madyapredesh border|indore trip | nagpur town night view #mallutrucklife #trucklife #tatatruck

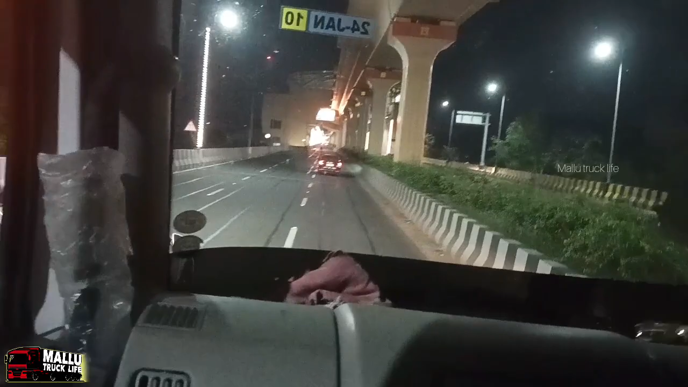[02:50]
ഇത് ഇന്ത്യയിലെ രണ്ടാമത്തെ ഡബിൾ ലെയർ ഇതാട്ടോ മെട്രോയാ. ആ മെട്രോ മീൻസ് മുകളിൽ ട്രെയിനും പോകുന്നുണ്ട്. ഇപ്പം ഇവിടെ റോഡ് ഇതിൻ്റെ താഴത്ത് റോഡാണ്, മുകളിൽ രണ്ട് തട്ടായിട്ട്.
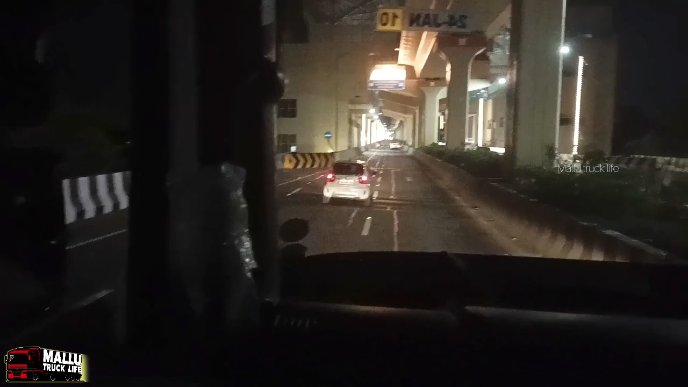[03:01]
ഈ പില്ലർ തന്നെ, ഈ പില്ലറിൻ്റെ അതേ നമ്പറാണ് താഴത്ത്. ഏ ആ ആ ഇത് ട്രെയിനിൻ്റെ റെയിൽവേ സ്റ്റേഷനാണല്ലേ ഇതൊക്കെ മുകളിലല്ലേ.
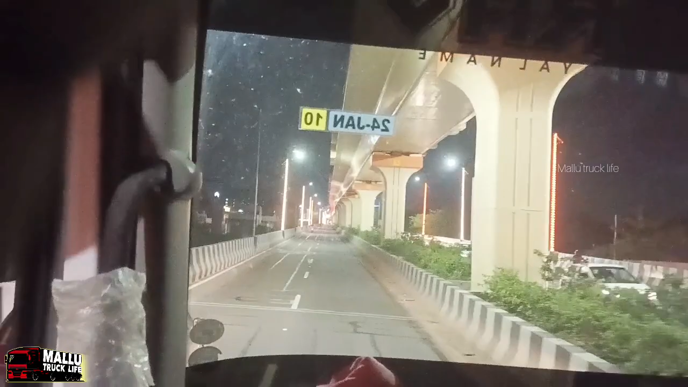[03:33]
ഇത് നമ്മൾ നേരെ പോകുമല്ലോ ഭോപ്പാൽ റോഡ്. ആ വൈകിട്ട് ഇട്ട് നോക്കാം നമുക്ക്. ഇന്ത്യയിലെ രണ്ടാമത്തെ ഡബിൾ ലെയർ സെറ്റപ്പ് ആട്ടോ ഇത് അവിടെ എഴുതി വെച്ചിട്ടുണ്ട്.
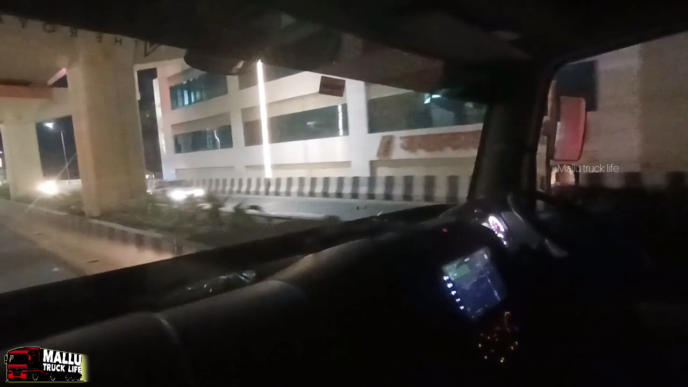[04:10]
ആ അല്ലേ ആ റോഡ് അതെ. ആ 104 മാർക്കറ്റ് ആ നേരെ പോകുമ്പോള്ളേ.
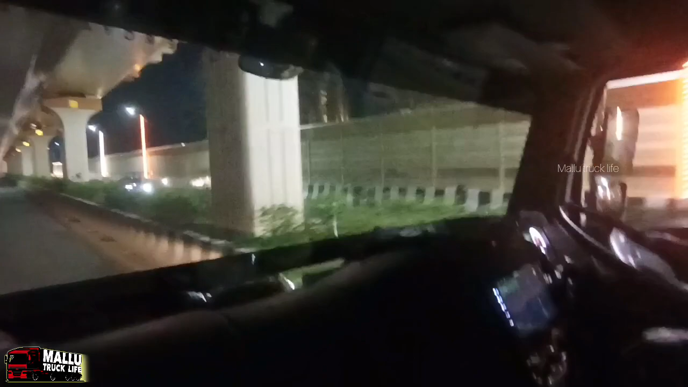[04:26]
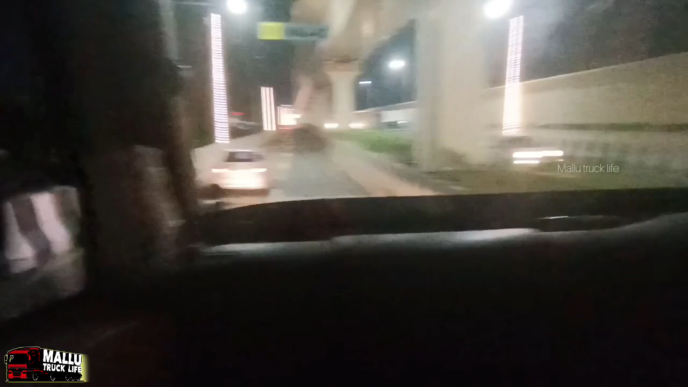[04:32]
അടിയിലാണെങ്കിൽ
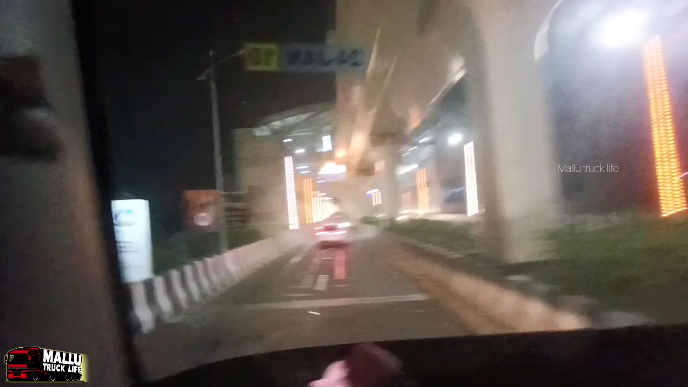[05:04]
അതുകൊണ്ട് യു ആർ ഓൺ ഏഷ്യാസ് ലോങ്സ്റ്റ് മൾട്ടി ലെയർ വൈഡ്
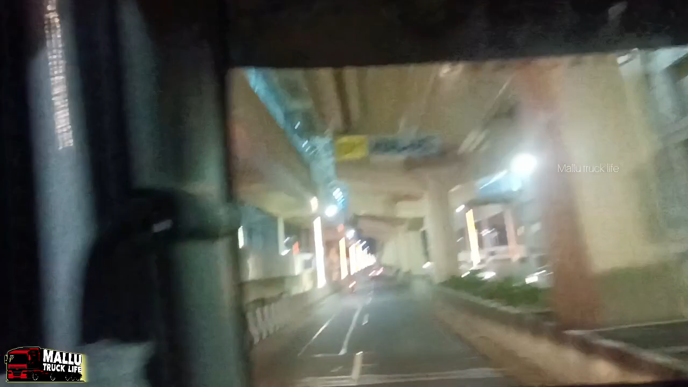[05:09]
ഏഷ്യയിലെ തന്നെ മറ്റേ ഏറ്റവും നീളം കൂടിയതാട്ടോ കേട്ടോ ഏഷ്യാസ് മറ്റേ ലോങ്സ്റ്റ് എന്ന് പറഞ്ഞിട്ടുണ്ട്
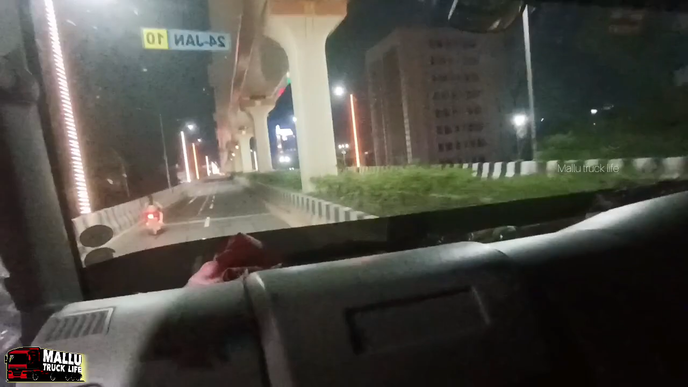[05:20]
ഏഷ്യയിൽ തന്നെ ഏറ്റവും വലിയ ഡബിൾ ലെയർ മറ്റേ സാധനമാട്ടോ അത് എന്തോ പറയുക അത് തന്നെ
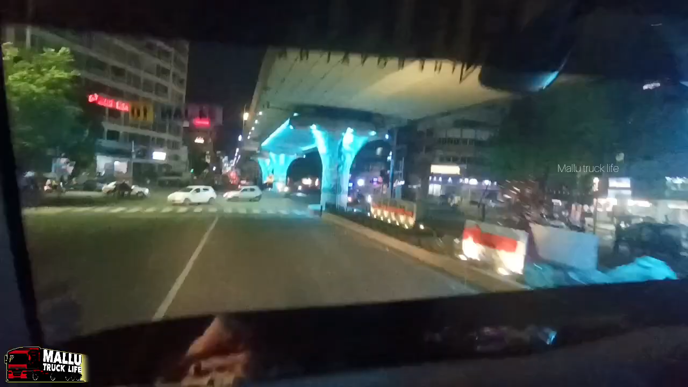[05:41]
എന്താ ലൈറ്റ് ഇല്ല ഇല്ല ഇല്ല സിഗ്നൽ ഇല്ല
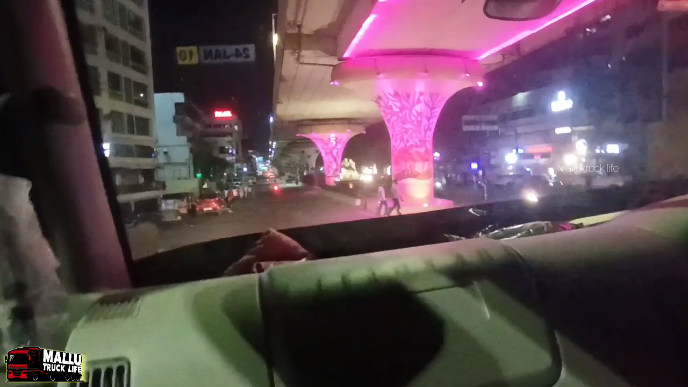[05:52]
കളറ് മാറി മാറി വരുന്നില്ലേ നീലയും മഞ്ഞയും പച്ചയൊക്കെ
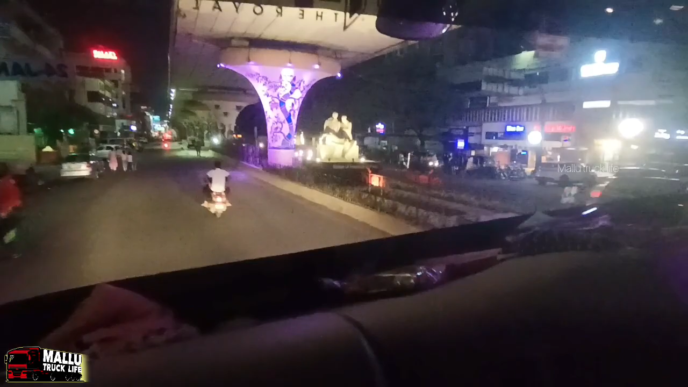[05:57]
അല്ലെ പേപ്പർ വച്ചിരിക്കുന്ന ഇവിടെ
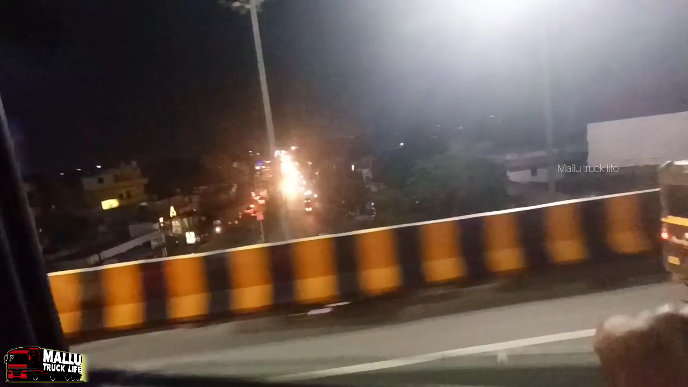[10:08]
എല്ലാം മുകളിൽ കൂടെ നമ്മൾ റോഡ് ഹൈവേ പോകണം. മൊത്തം താഴെ ടൗൺ. സിഗ്നലാണ് വിട്ടിട്ടുണ്ടെങ്കിൽ നമ്മള് അടക്കൊക്കെ കൊട്ടയെന്നാണ് ചെരിഞ്ഞ. എന്താ അവസ്ഥ കണ്ടുക്കണോ?